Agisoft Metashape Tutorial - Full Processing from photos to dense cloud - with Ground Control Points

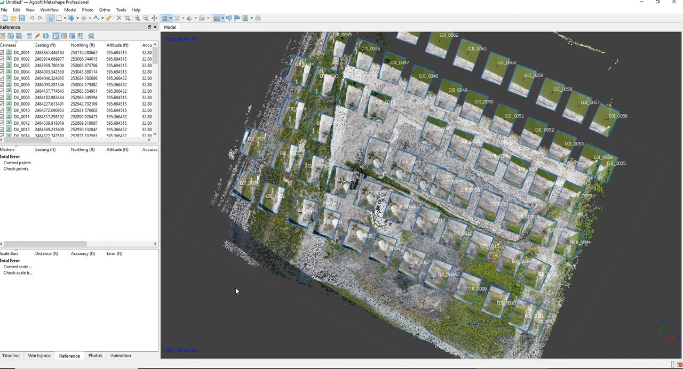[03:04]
So this has generated what's known as a sparse cloud for our project. And we could kind of zoom around. You're going to see there's some points, but it's not a dense cloud by any means. It's just kind of the first step towards the dense cloud. So the next step is actually to go ahead and import some ground control points.
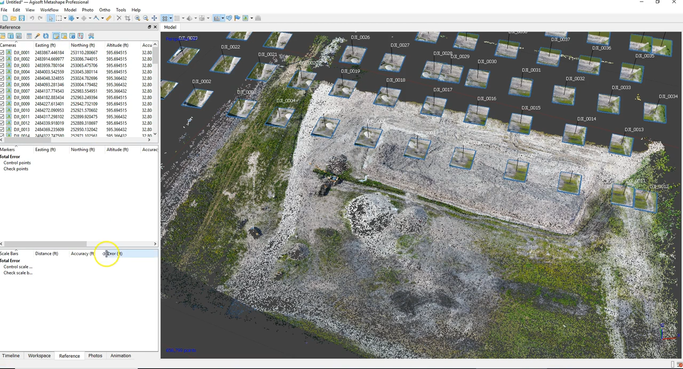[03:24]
So to do that, you go to import.
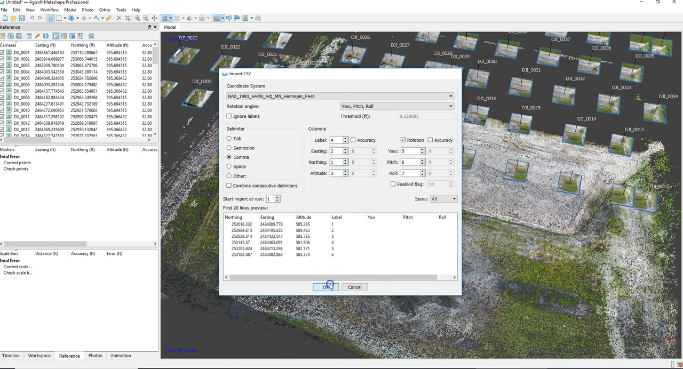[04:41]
It's actually in northern, easting in elevation. So northern column one, easting column two. Now it matches up northern, northern. Okay, good. So I can go ahead and create those. And being I don't have them in the project, I'm going to hit yes to all.
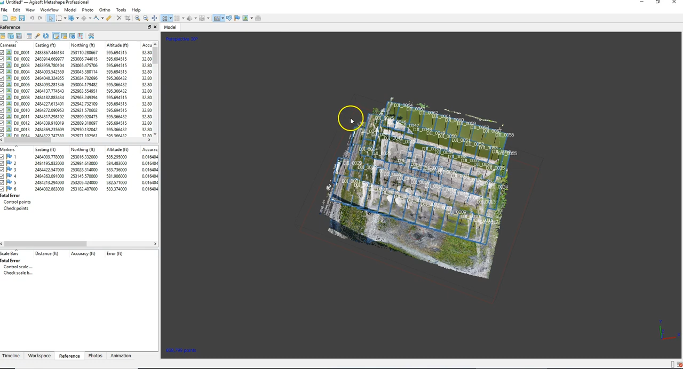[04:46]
So there we go. We have our points created. And here's a tip, guys. If you ever want to get back to the top view, you can go ahead and hit the seven key. So if you hit the seven key, it'll actually bring you to a top view, kind of north up. And then if you go somewhere else and kind of pan around and you want to go back there, you can just hit the seven to get back there. That's a good tip.
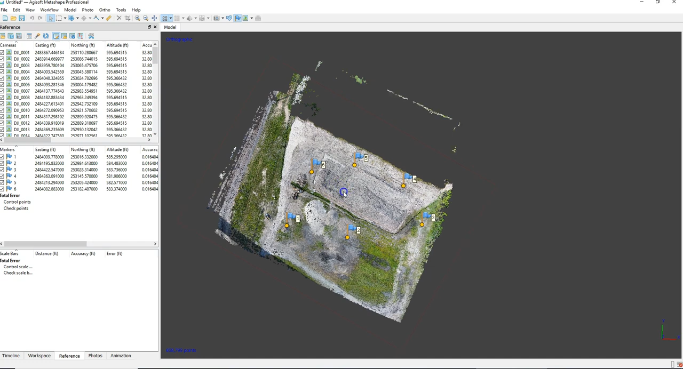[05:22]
And another one, if you look up on the top left of the model view window, you'll see I'm at a perspective view. And then pressing five actually toggles with orthographic. For this process and a lot of the aligning, I recommend orthographic. Perspective is a cool view. It's more 3D, but it's not as practical for things like matching points. So I'll leave it at orthographic. And now I'm going to head up here to markers, detect markers. And it'll actually detect these cross markers that I have on the ground. And I've found good luck with 50 and 10. I'm not sure if they're default, but you can adjust those for your given data set.
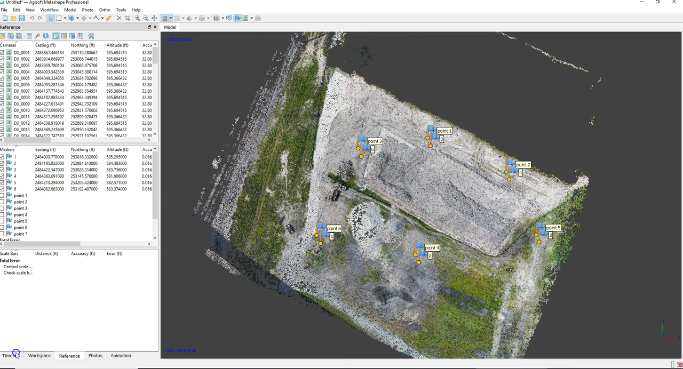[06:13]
which is a ground control point pattern. And when it's done, I'll go through a couple of photos and show you what it's recognizing. It does a really awesome job. So now you can see there's actually duplicate points here.
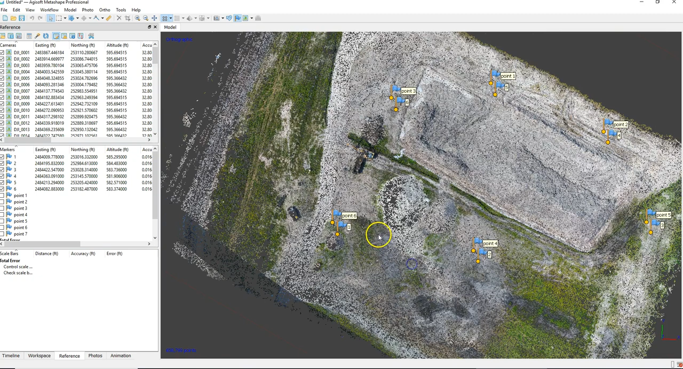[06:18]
And I'm going to go through a process of actually renaming those generated points to our existing ground control point numbers. And kind of bear with this video. I think you'll see why I'm doing this here at the end of this.
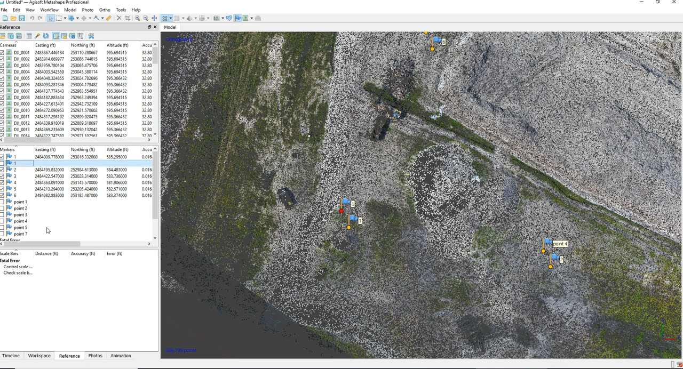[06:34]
So I'm going to read in that point 1 and then this one here. Another tip for you guys is toggling that selection back and forth is the space bar.
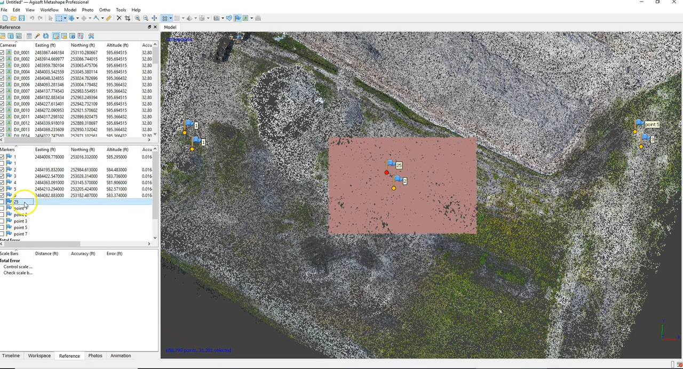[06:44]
So that's going to be helpful too. Oops, not 25. It's actually 0.2. There you go. I'm going to go up here.
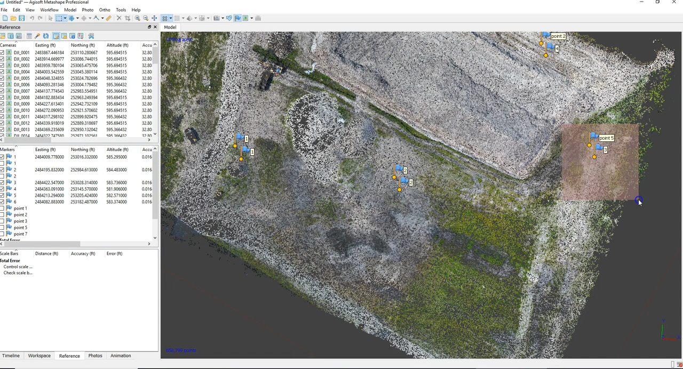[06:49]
Select that one. Change that to 0.3.
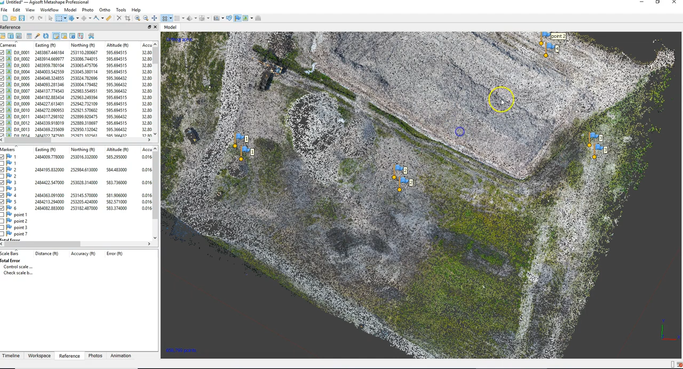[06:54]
Selected there by accident. So here, go ahead. Grab those. Yep. So change that point to 0.4. These auto-generated ones. There you go. 0.5. Here's another one.
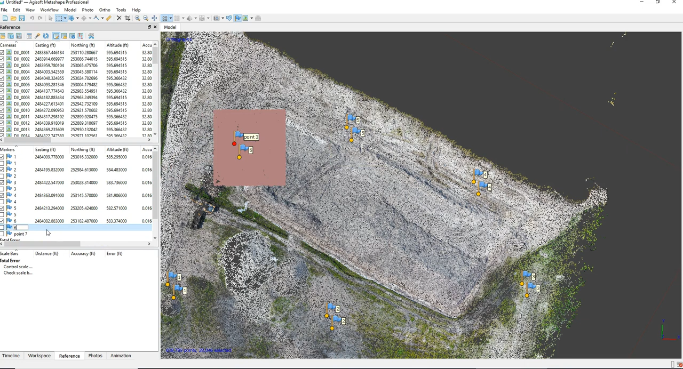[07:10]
0.6. And then 0.7 seems to be kind of straight. I think it might be a control point outside of the project boundary. So I'm going to go ahead and wipe that 0.7 out.
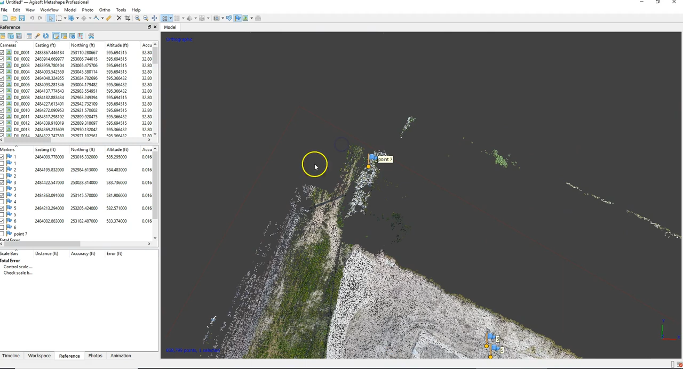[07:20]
We don't need that 0.7. So go ahead. Just right click and remove it.
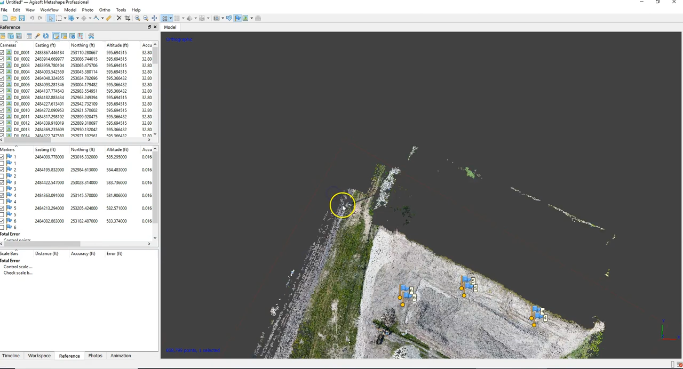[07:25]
Go ahead and remove it. Now you can see we have duplicate point numbers. So I'm going to sort these by easting. Now all of these on the bottom were imported already from our file. So I'm going to delete those. Now all that's left are these auto-generated ones. The problem is there's no northings, eastings, or elevations associated with those. So now we're going to re-import that ground control point file.
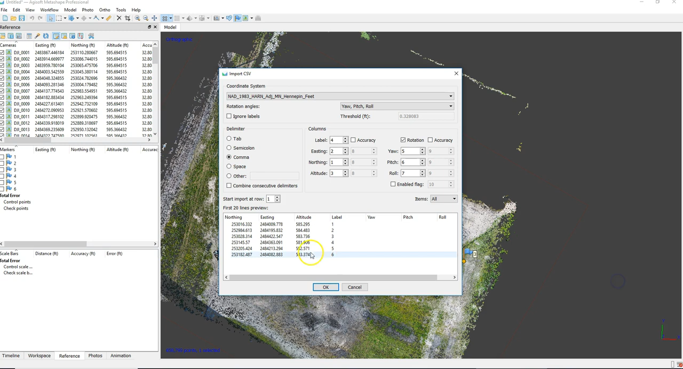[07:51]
Now you can see that the same thing we did. Now it didn't ask to create new ones because they already existed. So now it just assigned the northings and eastings and elevations to all those.